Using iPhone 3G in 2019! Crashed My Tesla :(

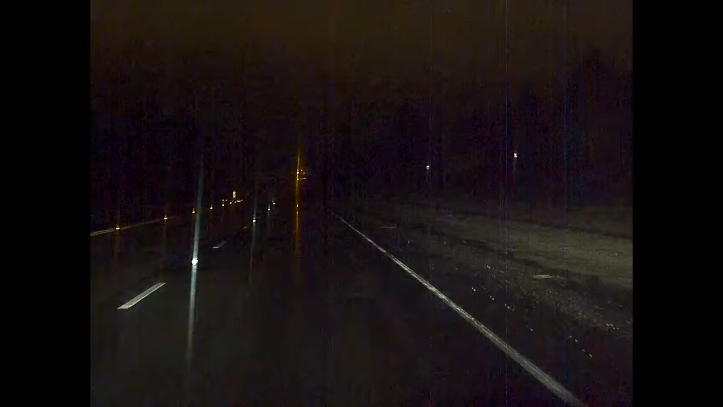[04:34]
I just, first reaction is just to stabilize the car and there was a rock there as you can see, you know, I should have just let myself go into the, into the side, get stuck rather than hit that rock.